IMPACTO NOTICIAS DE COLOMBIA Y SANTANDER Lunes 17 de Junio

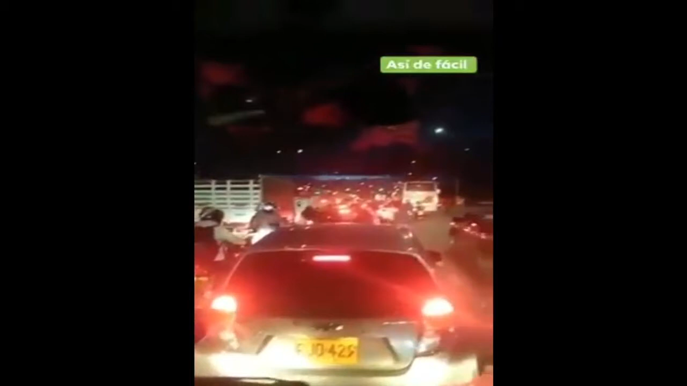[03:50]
En Bogotá, grabados estos ratas cuando robaron aprovechando el trancón, hasta metieron el cuerpo totalmente por la ventana del carro para robar.